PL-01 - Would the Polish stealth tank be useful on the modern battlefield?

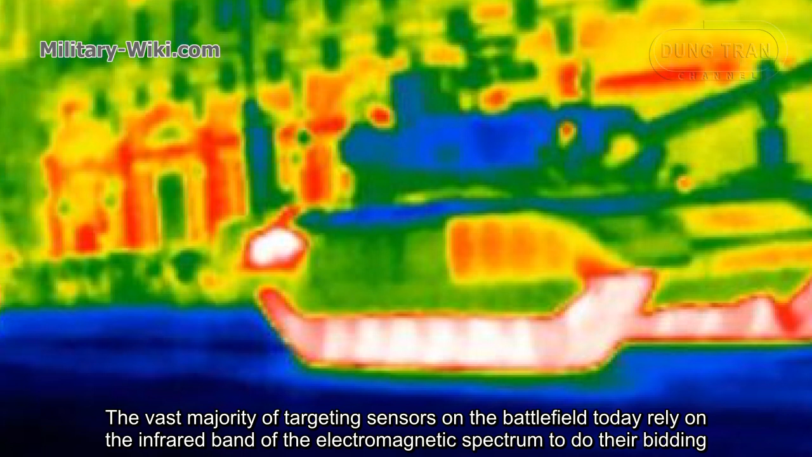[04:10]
The vast majority of targeting sensors on the battlefield today rely on the infrared band of the electromagnetic spectrum to do their beating.